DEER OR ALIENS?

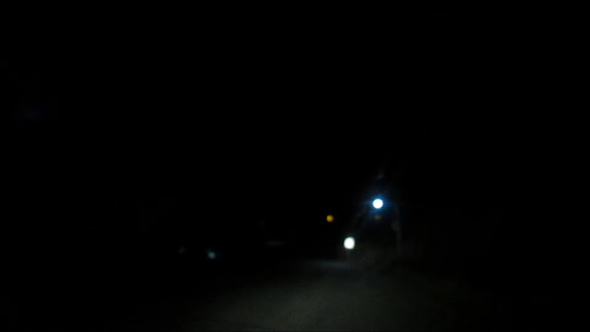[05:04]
There's a bunch of deer. Where? You don't see- In excitement, Shawna said the F word. So, yeah.
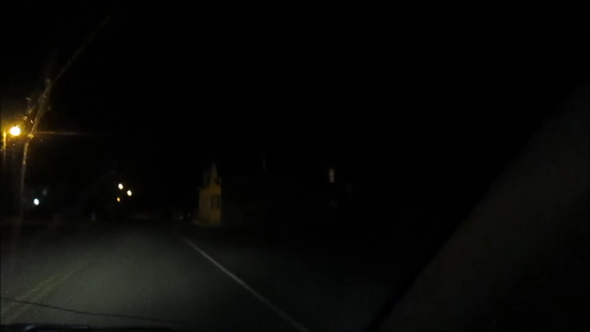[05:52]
If you could see it in the day, it's actually very yellow. Very vibrant. Very, very, very vibrant. It's actually Beatles themed.